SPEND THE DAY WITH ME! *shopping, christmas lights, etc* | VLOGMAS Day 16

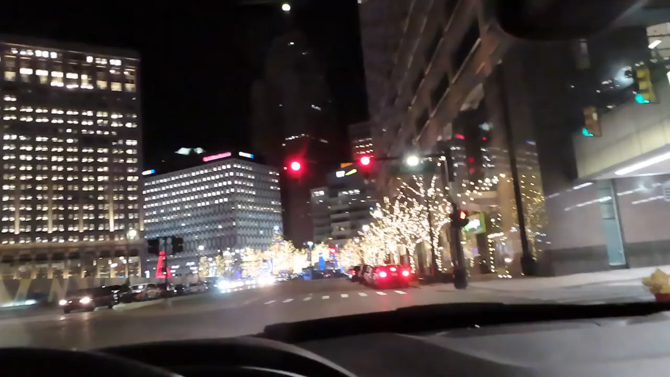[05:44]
what we got we are exiting the area and I just don't want to leave these lights you guys they're so cute but I passed by them again look at all the trees and I'm still jealous that people know how to ice skate I don't know how to ice skate